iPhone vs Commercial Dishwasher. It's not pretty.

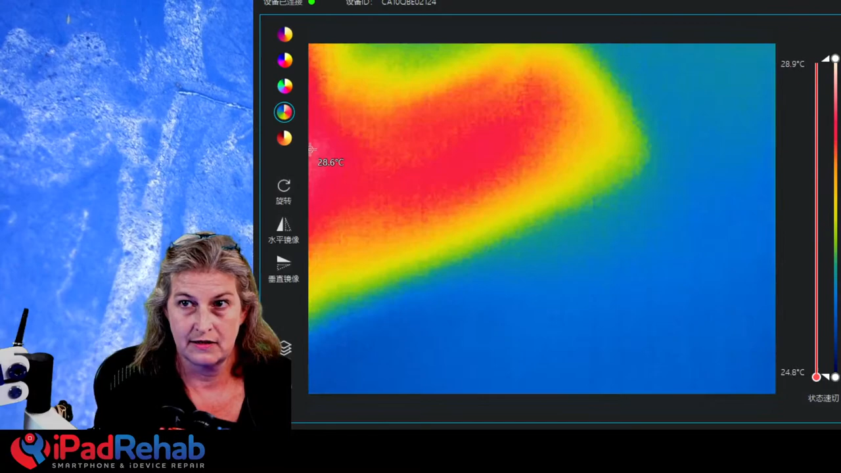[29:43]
On screen: spot 28.6°C, scale top 28.9°C, scale bottom 24.8°C
Let's see if we can focus this sucker up again.
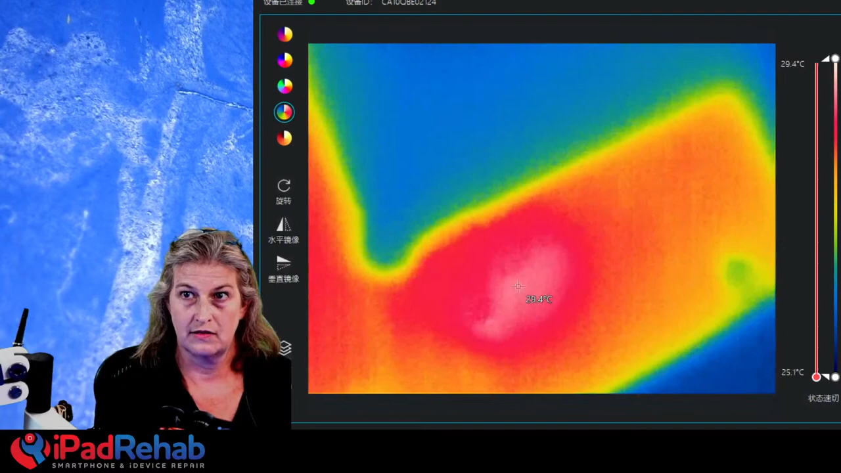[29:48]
On screen: scale top 29.4°C, scale bottom 25.1°C
Let's see if we can make that pretty. There we go. Okay.
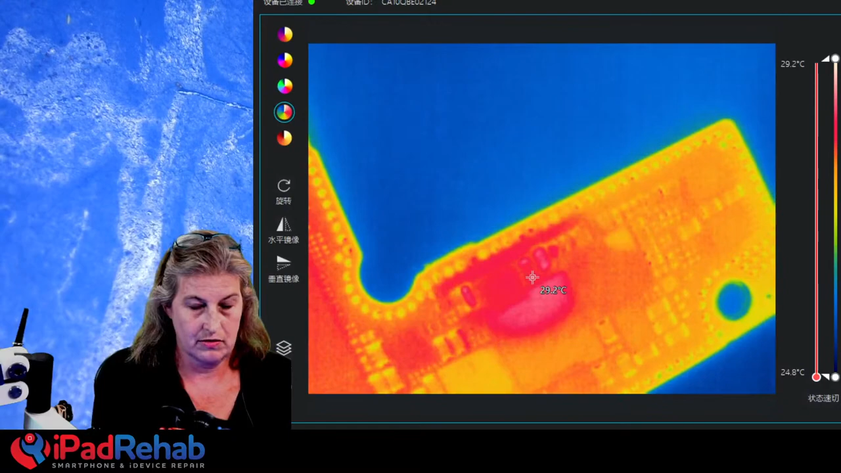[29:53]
On screen: spot 29.2°C, scale top 29.2°C, scale bottom 24.8°C
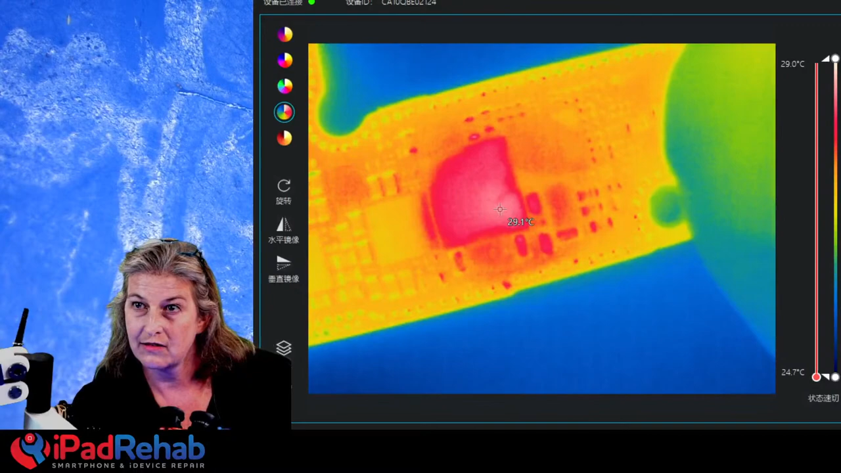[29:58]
On screen: spot 29.1°C, scale top 29.0°C, scale bottom 24.7°C
We see that like flashing, that does seem to be kind of like where our our, you know, we don't have any leaks over here anymore.
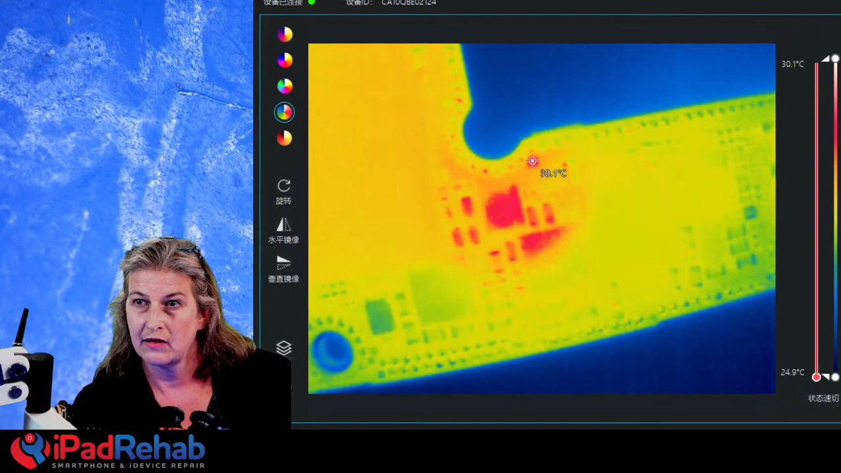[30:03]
On screen: spot 30.1°C, scale top 30.1°C, scale bottom 24.9°C
So we've got that going on. That is that mystery data chip.
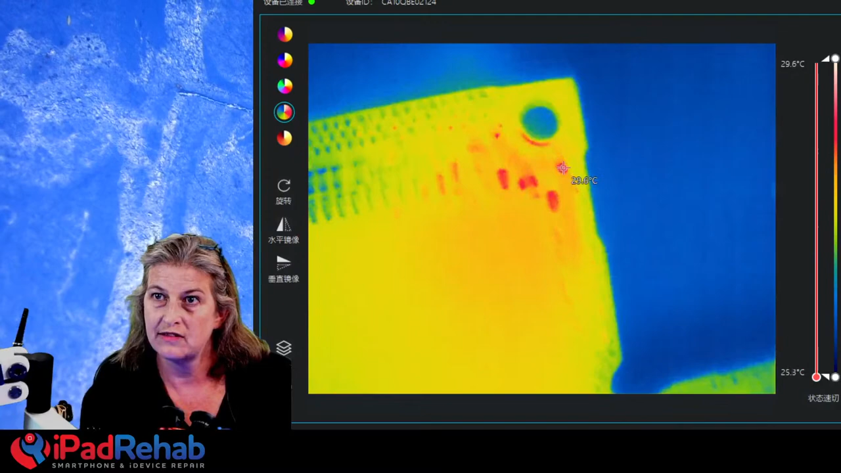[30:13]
On screen: scale top 29.6°C, scale bottom 25.3°C
And then let's look over here. And then likely that 1V8 power output is somewhere around there.
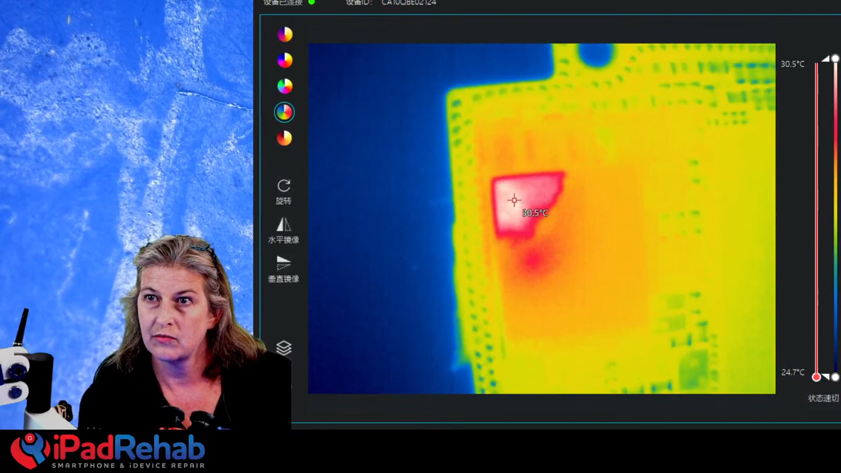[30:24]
On screen: spot 30.5°C, scale top 30.5°C, scale bottom 24.7°C
Maybe. It's hard to know when it's like such a tiny little, this is like a 20-30 milliamp pulse. All right. What I'd like to do is measure in voltage the 1V8
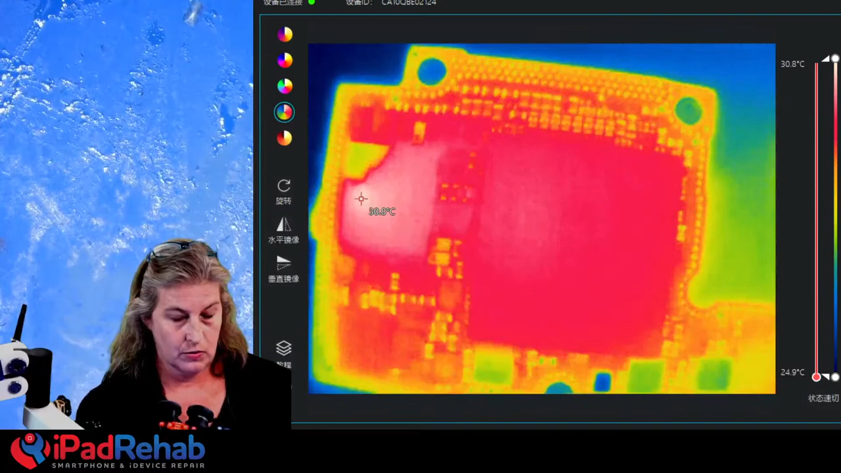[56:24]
On screen: scale top 30.8°C, scale bottom 24.9°C
we can see, all right, we got rid of our pulsy McPulse face, right? So that guy is done.
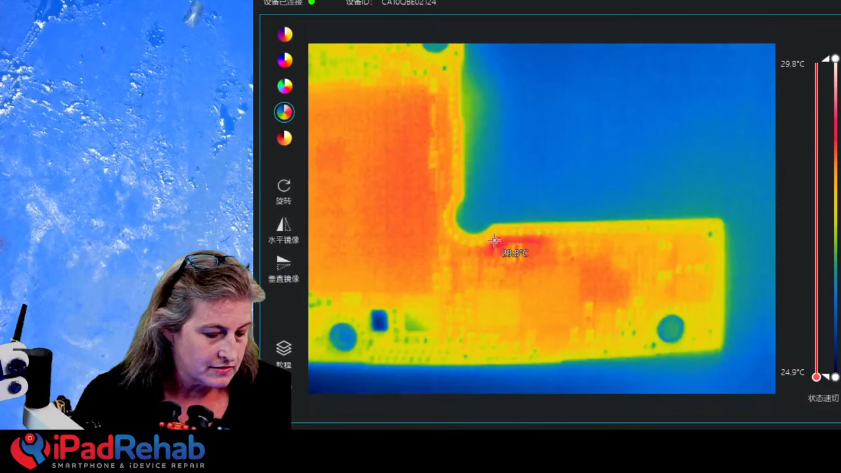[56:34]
On screen: scale top 29.8°C, scale bottom 24.9°C
And now we're looking around to see if there's something else. All right, so we can see the sensor, see just the sensor reflecting back on itself. Sensor reflecting back on itself. Sensor reflecting back on itself. And what else? Let's flip it.
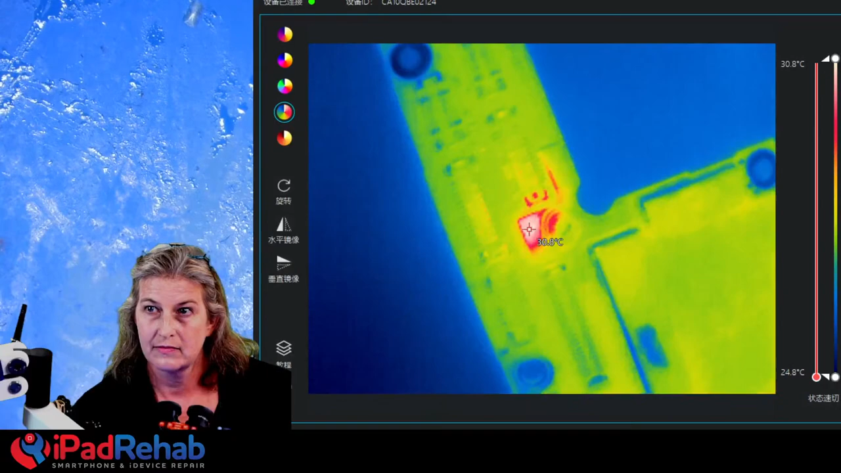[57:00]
On screen: scale top 30.8°C, scale bottom 24.8°C
Hard to say.
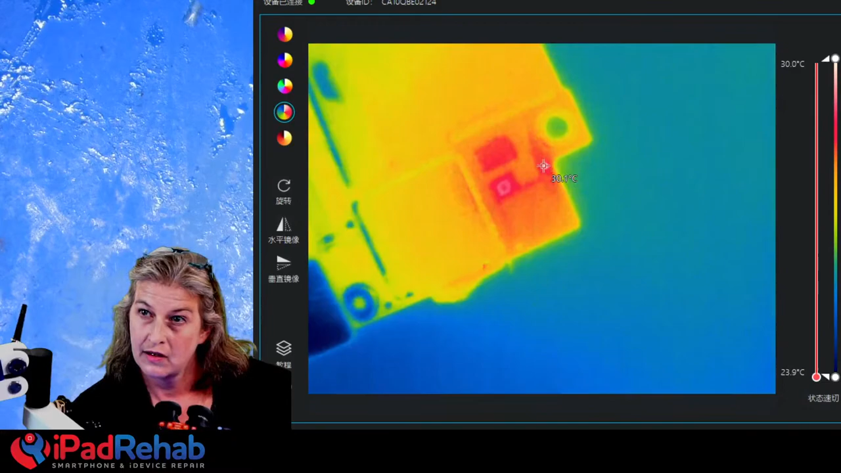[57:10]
On screen: scale top 30.0°C, scale bottom 23.9°C
Yeah, these are really tough
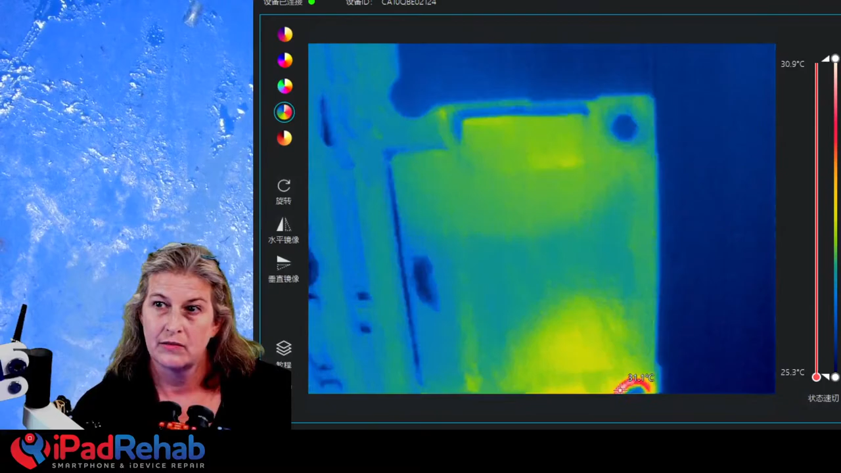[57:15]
On screen: scale top 30.9°C, scale bottom 25.3°C
because it's hard to differentiate the sensor from,
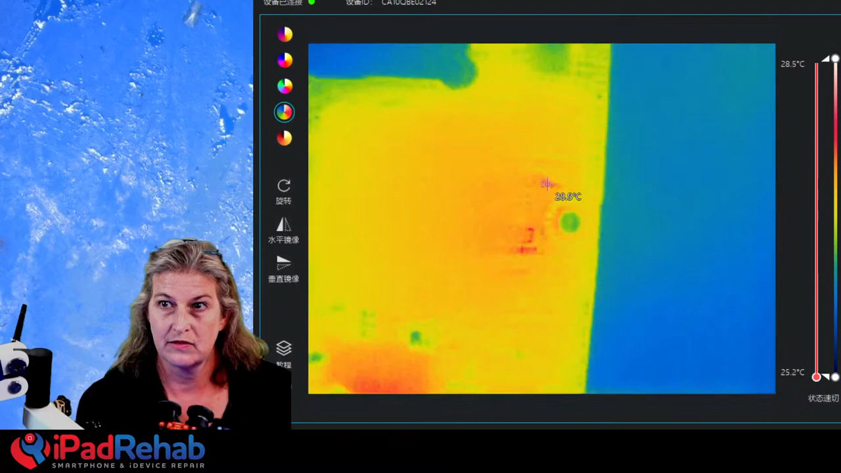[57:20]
On screen: scale top 28.5°C, scale bottom 25.2°C
like, the little thing that says this is the hot spot
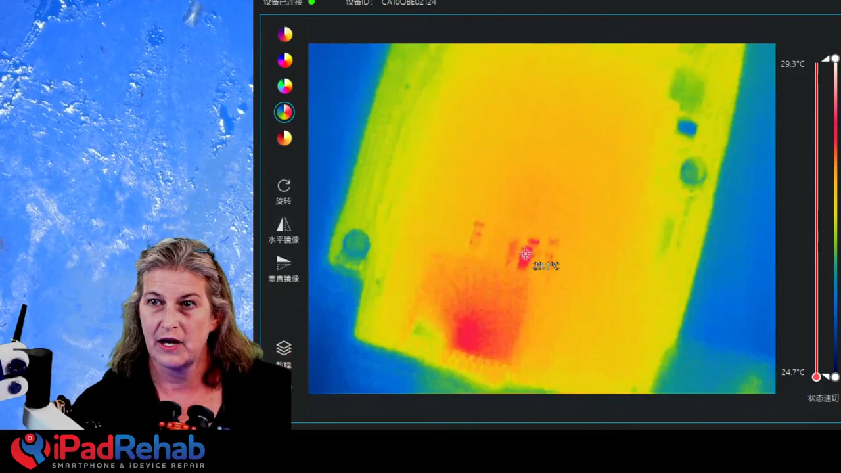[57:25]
On screen: scale top 29.3°C, scale bottom 24.7°C
can be kind of distracting a little bit.
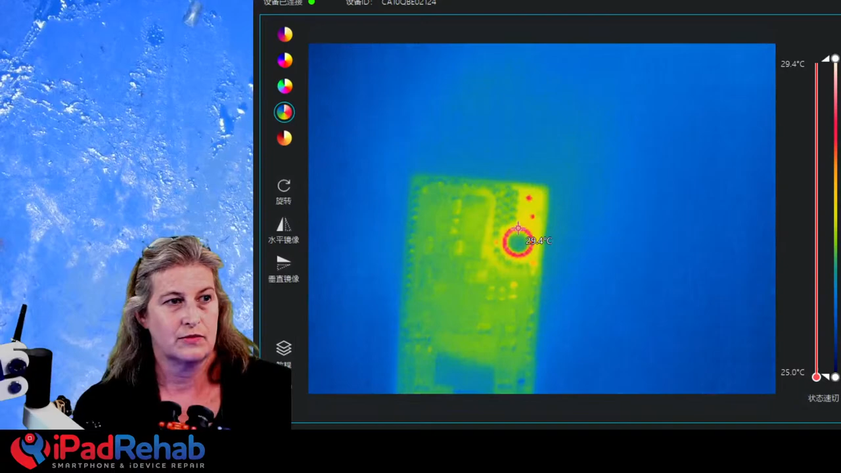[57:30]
On screen: scale top 29.4°C, scale bottom 25.0°C
All right, so what I'm going to do is I'm going to connect and disconnect DC power myself to kind of pulse it.
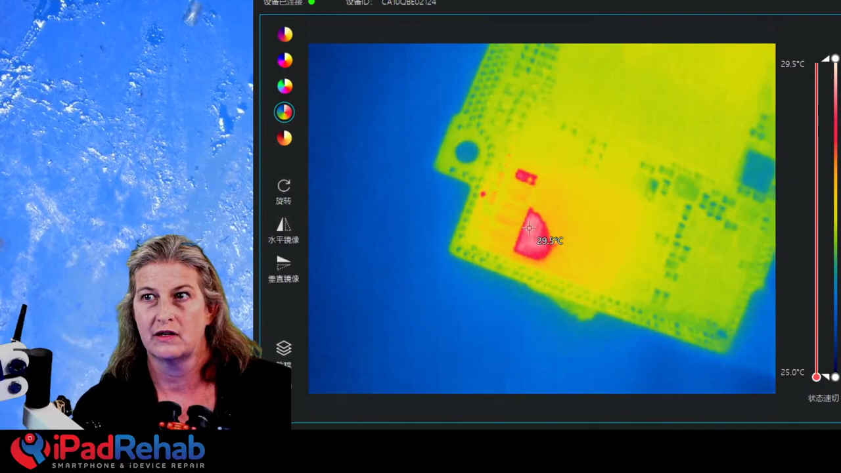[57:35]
On screen: spot 29.5°C, scale top 29.5°C, scale bottom 25.0°C
So I'm doing this pulsing now like this. Click, click, click, right here. Tit, tit, tit, tit, tit.
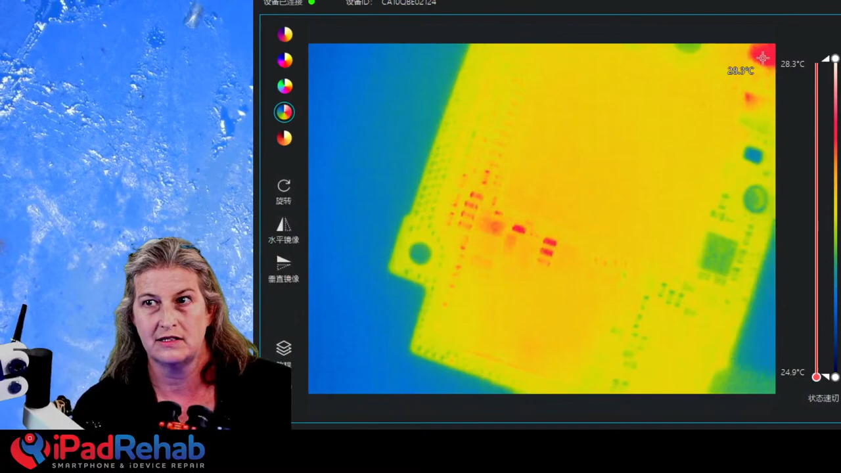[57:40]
On screen: scale top 28.3°C, scale bottom 24.9°C
And we can see that
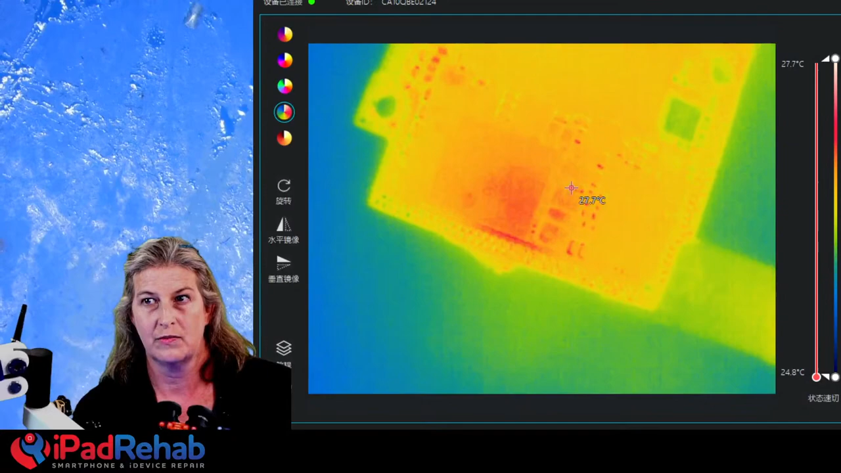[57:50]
On screen: scale top 27.7°C, scale bottom 24.8°C
we have a response there in the power management chip. But that is often going to just be kind of like